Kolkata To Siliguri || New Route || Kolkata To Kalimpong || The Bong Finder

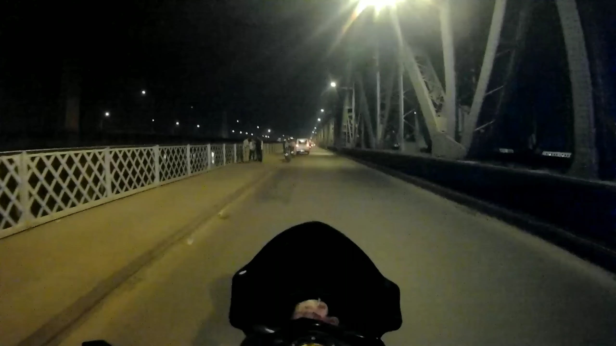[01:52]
এখন আজি বালির ব্রিজের ওপরে, তো বালির ব্রিজ ওপর দিয়ে আমরা এখন যাচ্ছি আমাদের ডেস্টিনেশন কলকাতা টু শিলিগুড়ি। তো চলো রাইডটা শুরু করা যাক একদম ফুল এনার্জির সাথে। জয় মা কালী।
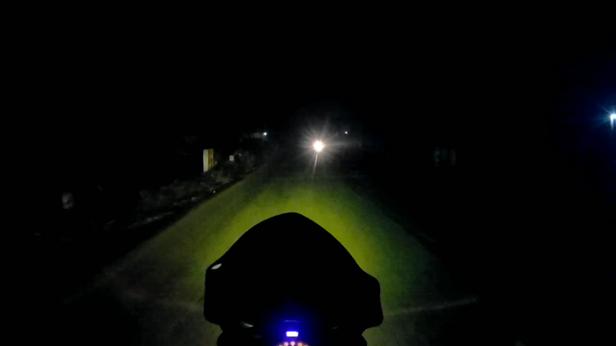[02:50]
রাস্তা মোটামুটি ঠিকঠাকই আছে, কোনো অসুবিধা হচ্ছে না, তবে দেখা যাক আগে কি হয়।